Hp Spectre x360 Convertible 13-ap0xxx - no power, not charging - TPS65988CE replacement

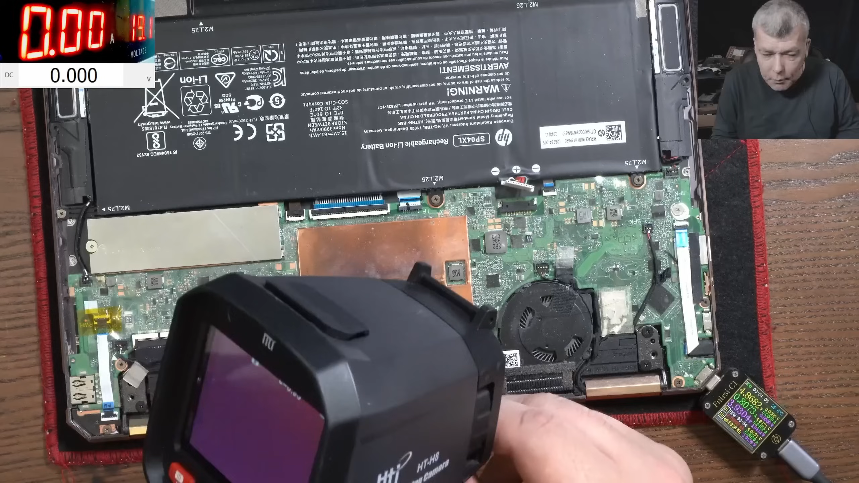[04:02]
and let's try to find out what is wrong here okay so the thermal camera it's on and wow check there oh lord this is so hot i can't even touch it
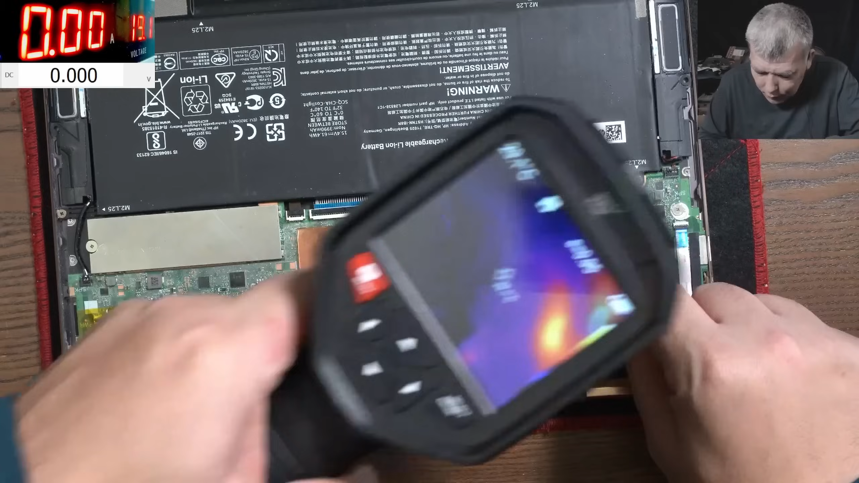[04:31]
it's so hot clearly it's not on this side of the board because it's exactly here yeah you can see the spot look look here look there yeah it's exactly here lol it's so hot okay let's unplug the charger